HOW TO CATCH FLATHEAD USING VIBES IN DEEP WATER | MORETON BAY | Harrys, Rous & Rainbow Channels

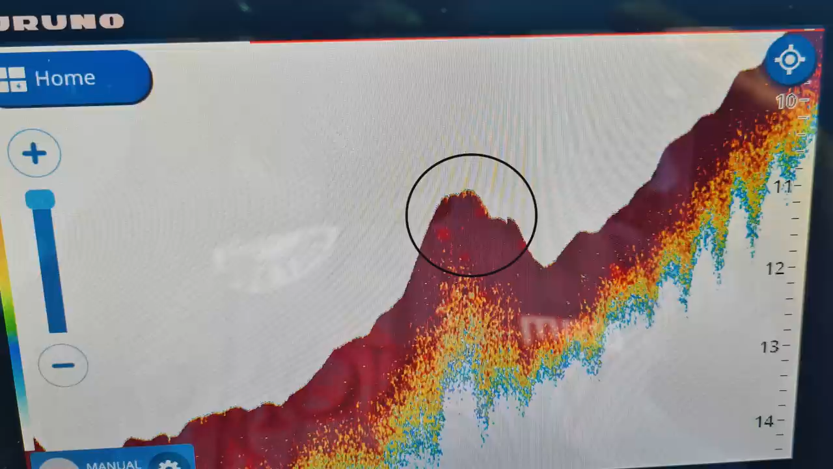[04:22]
So these areas have a little bit more live bottom. It's a coral and holds the bait. So the bigger flathead love these deep areas.